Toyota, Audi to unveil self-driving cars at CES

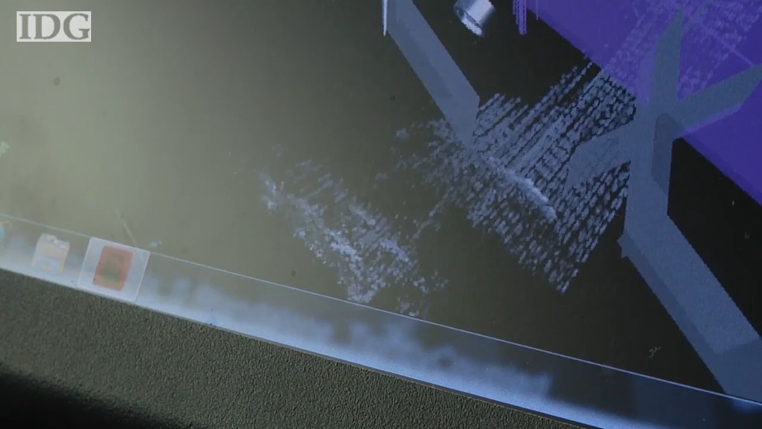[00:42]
complete with depth information that would be unavailable from conventional cameras. Toyota calls its car the advanced active safety research vehicle.